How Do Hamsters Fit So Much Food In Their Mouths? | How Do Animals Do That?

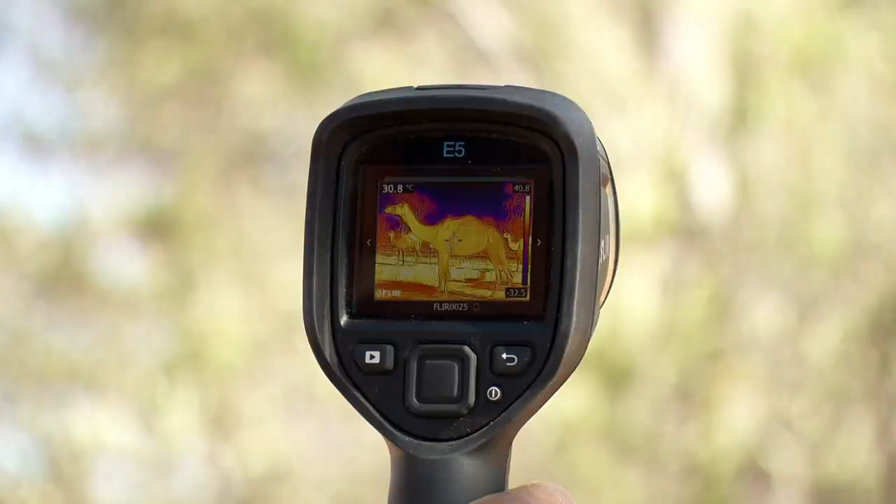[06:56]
On screen: spot 30.8°C
He's had a big cold drink, and I don't see too much of a difference at all in his body imagery.
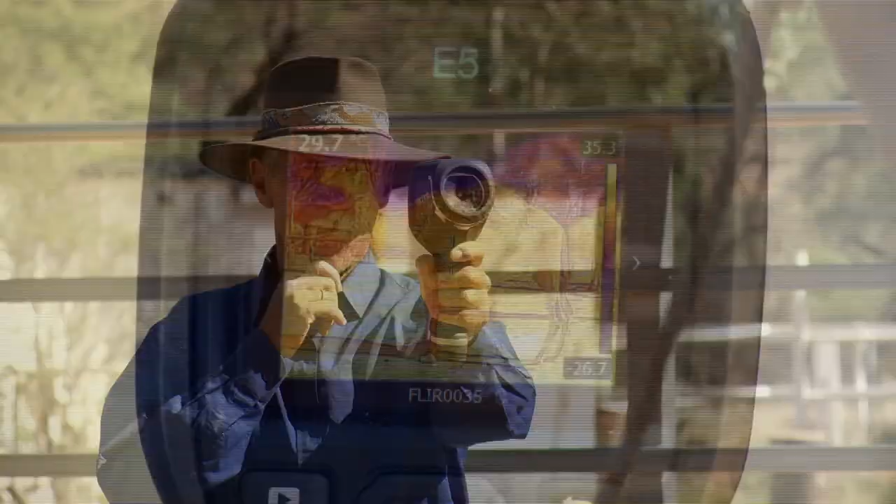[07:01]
The hump has the same heat signature as the rest of Pixie's body.
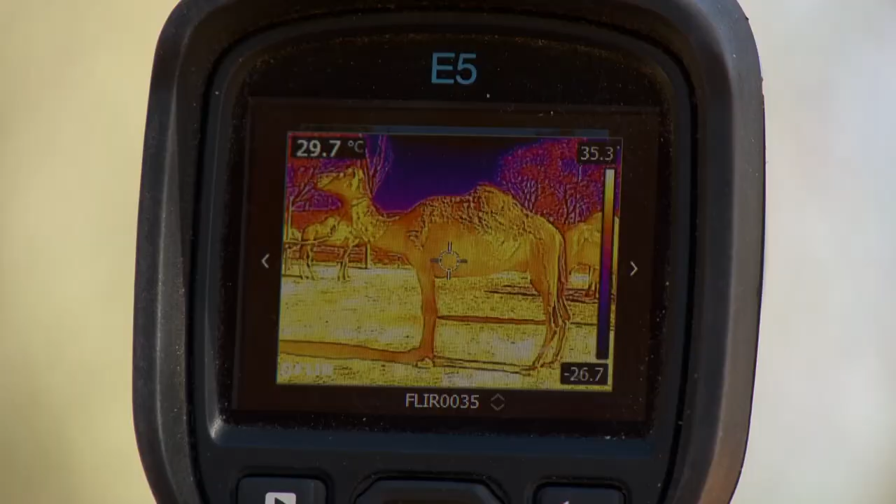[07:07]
On screen: spot 29.7°C
So where's all the water gone?